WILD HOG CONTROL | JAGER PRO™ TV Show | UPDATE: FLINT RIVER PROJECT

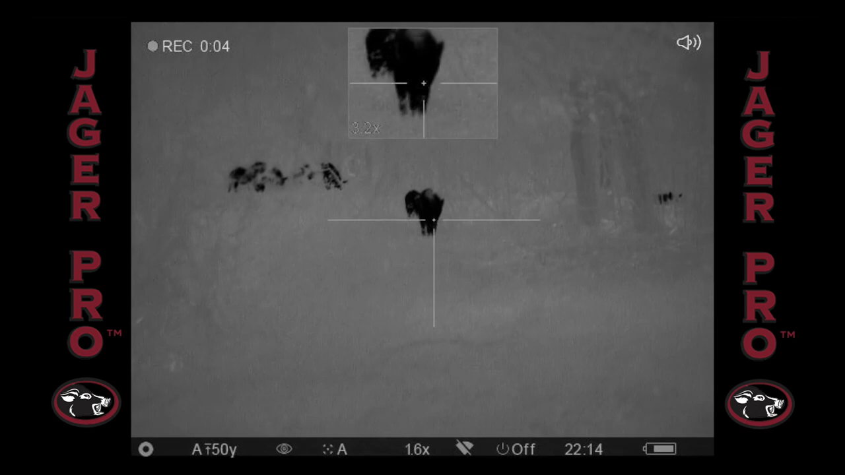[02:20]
I adjust my position on the food plot to get a better look. Lo and behold, we have multiple pigs feeding just inside the wood line in a small clearing.
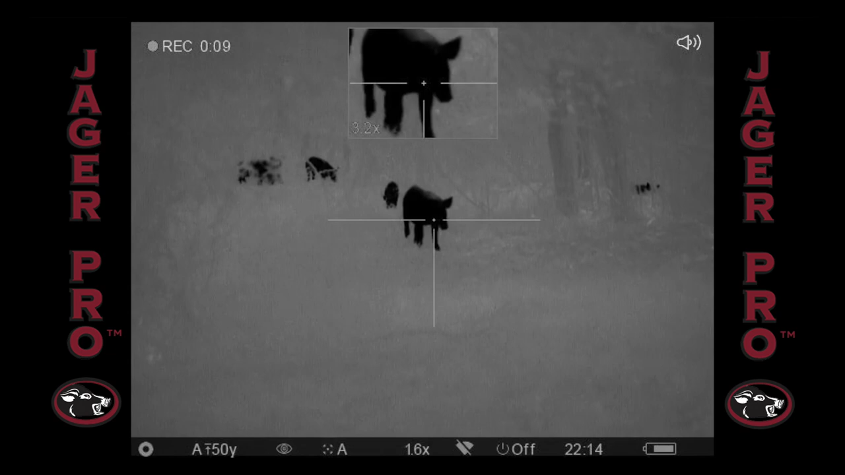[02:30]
With multiple shooters, we use the 3-2-1 shoot method.
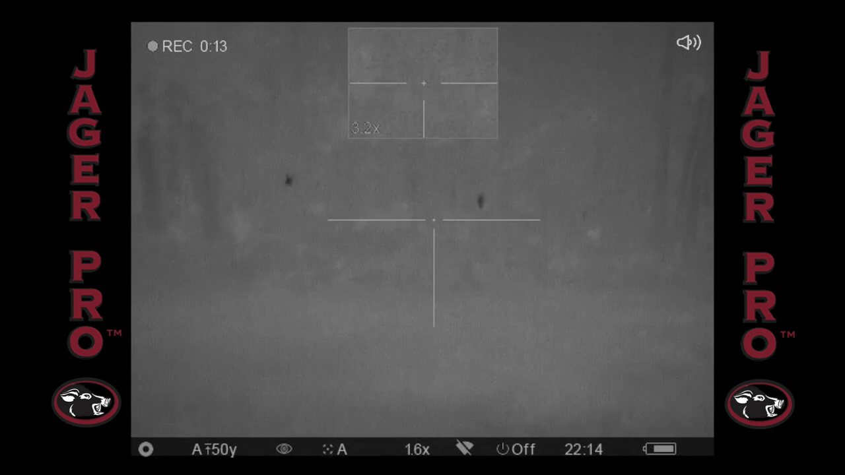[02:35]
We each drop our intended target and move on to the movers.
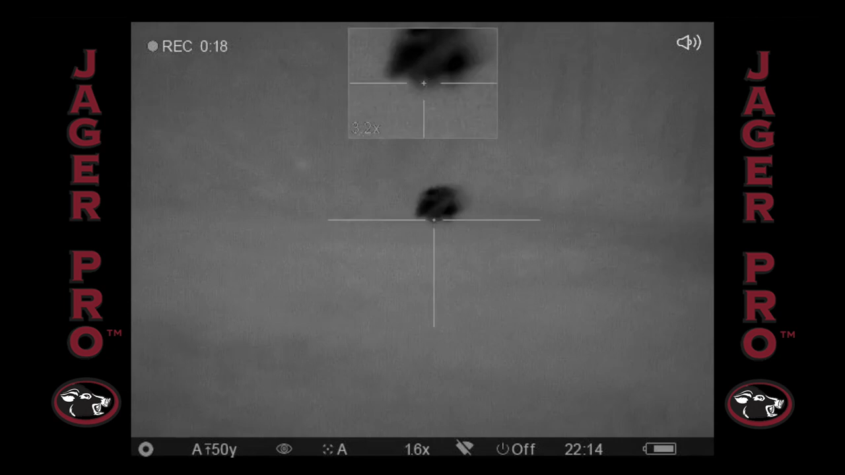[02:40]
I continue scanning for additional movement and catch this pig hooking back towards us. A quick scan again yields just a glimpse of a pig making his way into the wood line. I regain sight picture and send a 178 grain ELDX's way,
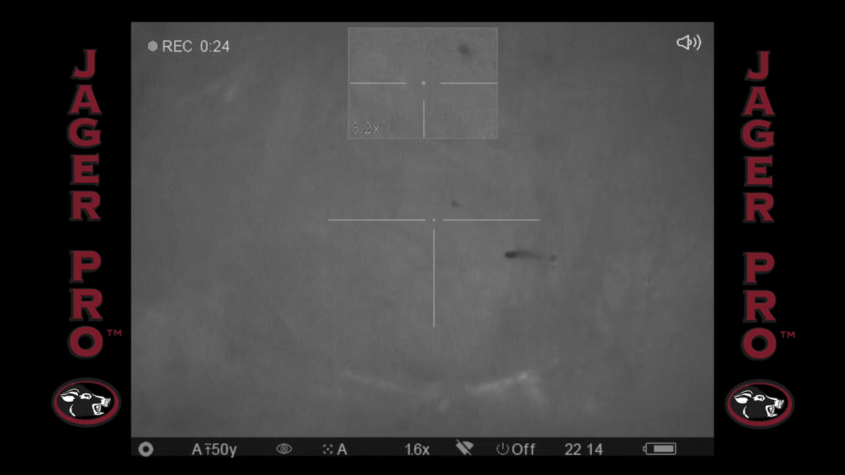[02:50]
another pig down. We assess the situation after everything settles and find 4 pigs total.
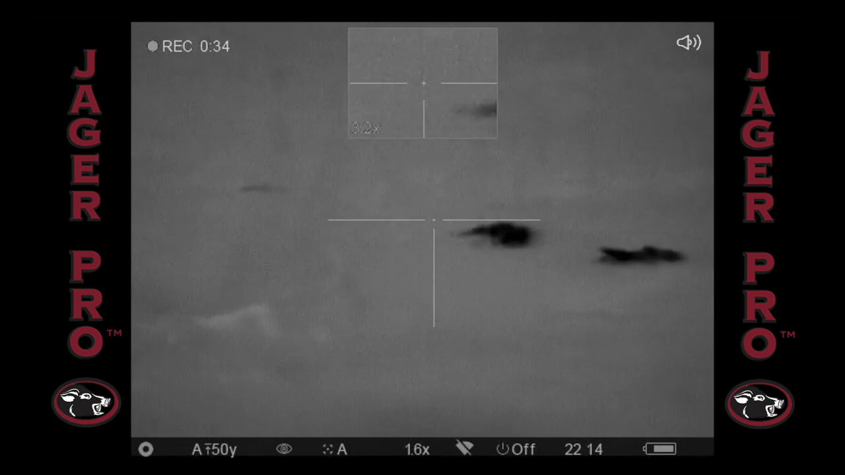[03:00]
Not a bad engagement given the circumstances and location of the engagement.
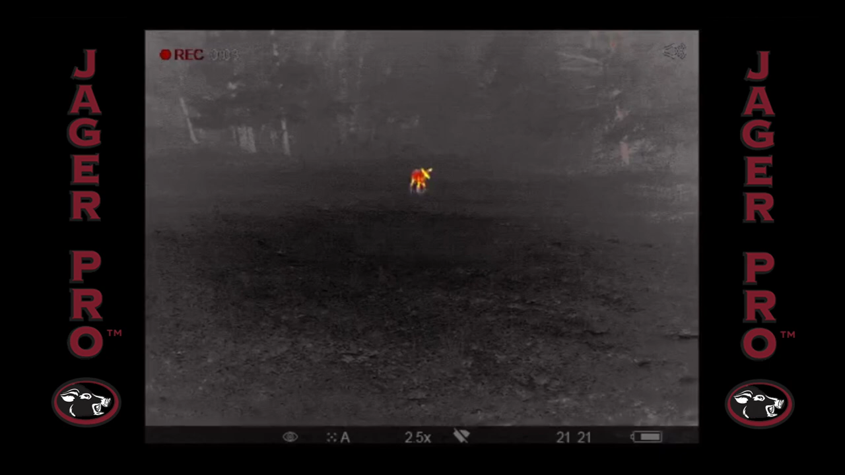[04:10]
Now you have to remember, pigs aren't the only animals taking advantage of this buffet of acorns. It draws the deer out like crazy.
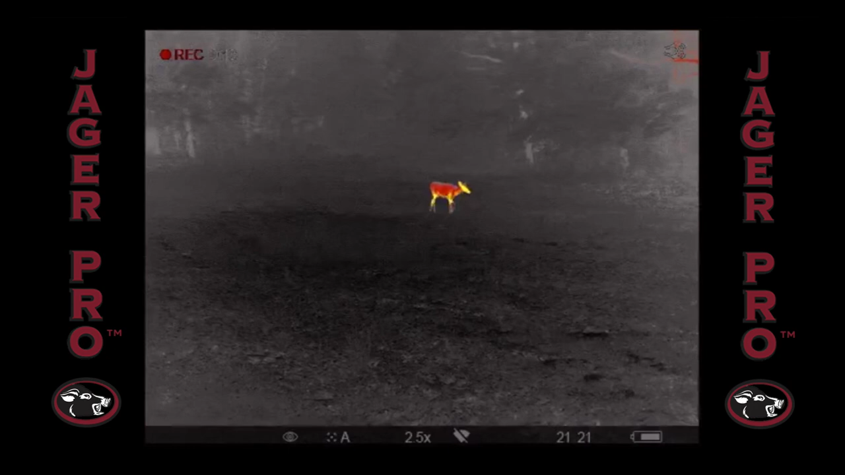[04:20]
There may be several deer in the food plot at the same time. Positive ID is critical and that's why a quality thermal is a must.
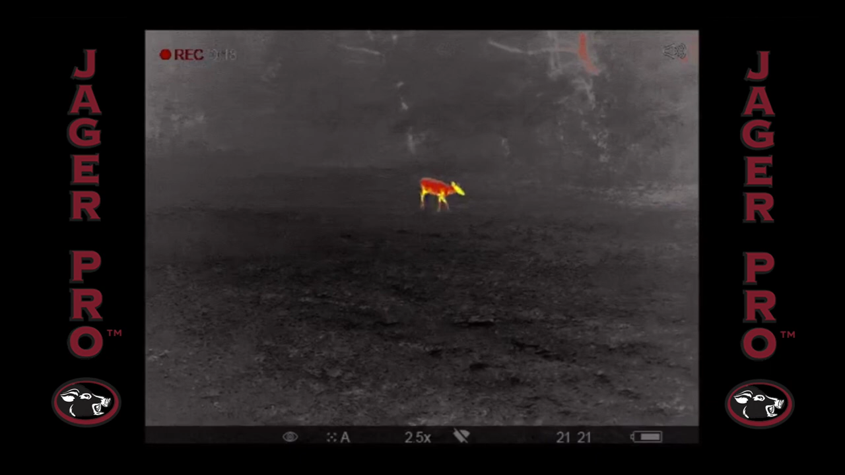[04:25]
With a little jostling for a better look, we now confirm that this is a larger pig.
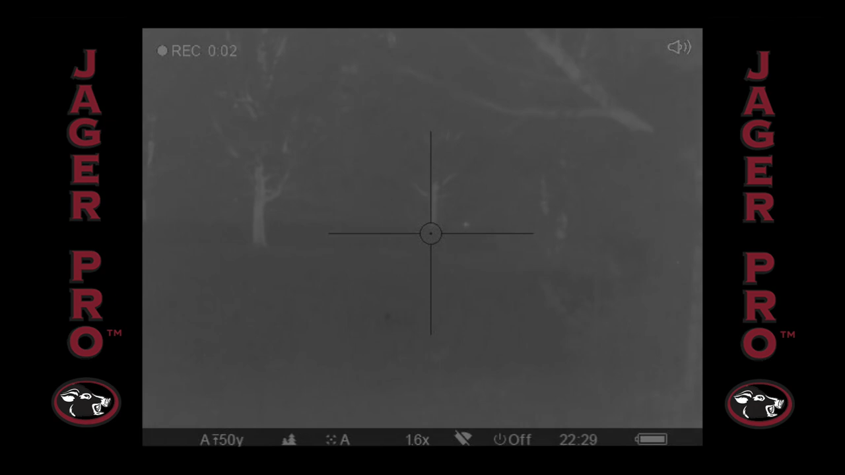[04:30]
I would lead the stock with Chad directly behind. I'm planning on taking the initial shot while he's ready for any follow on shots.
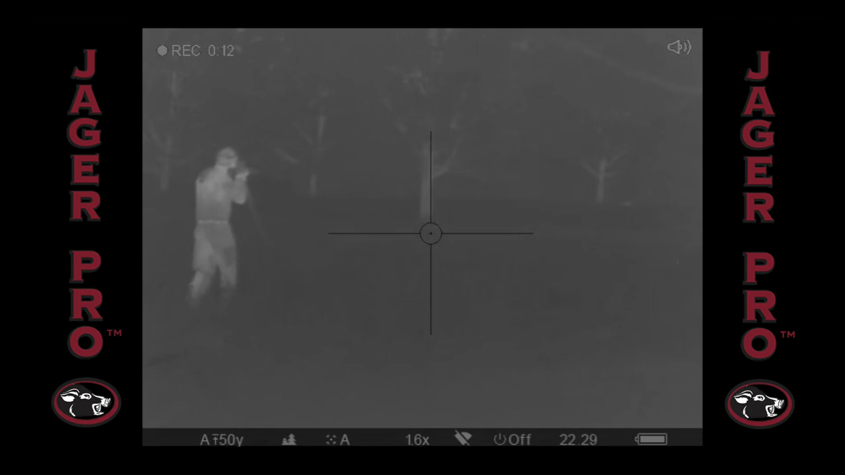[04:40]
We close within 50 yards and I set up for the shot.
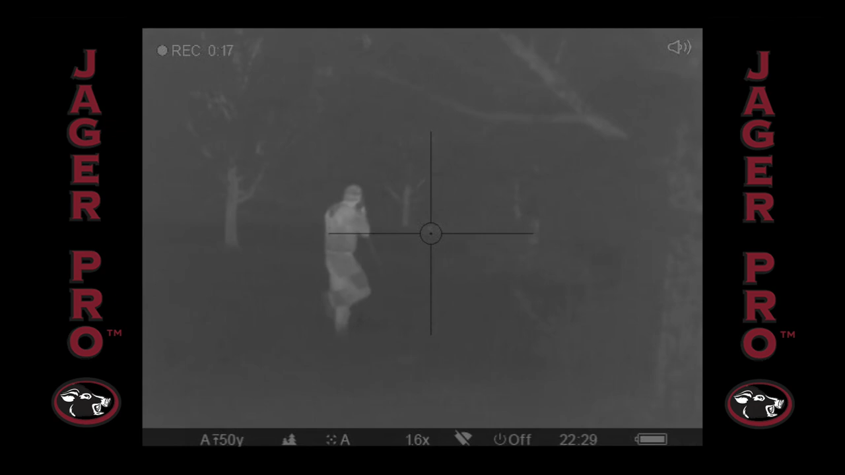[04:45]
I squeeze the trigger and the sow does a 180.
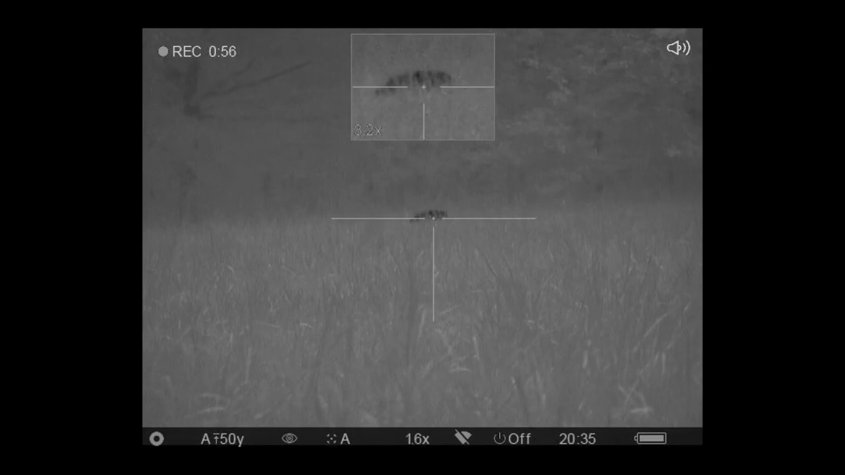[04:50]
Having experience with these tough critters, myself and Chad are ready and double tap her just as she approaches the edge of the field.
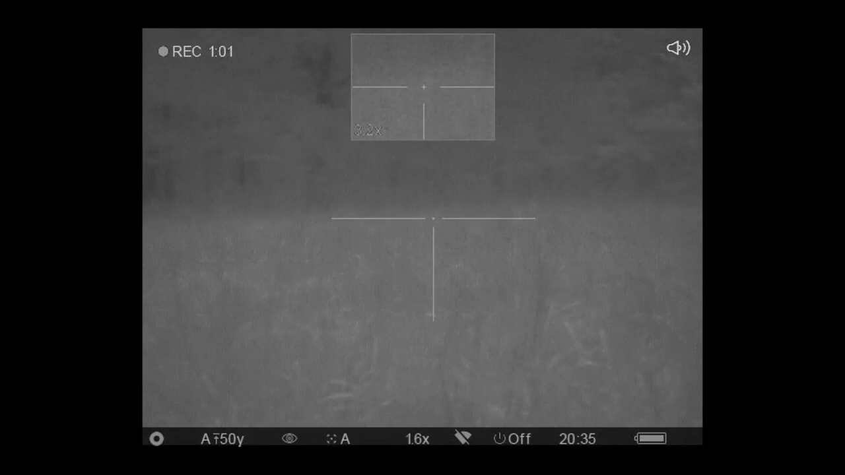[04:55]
I make my way to the edge of the wood line and to my surprise, she's still alive.
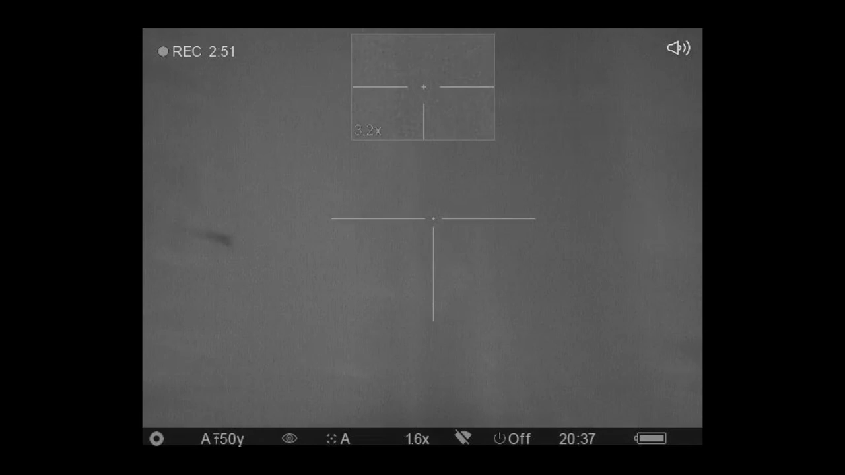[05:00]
I scan to make sure there's no other targets of opportunity before finishing her.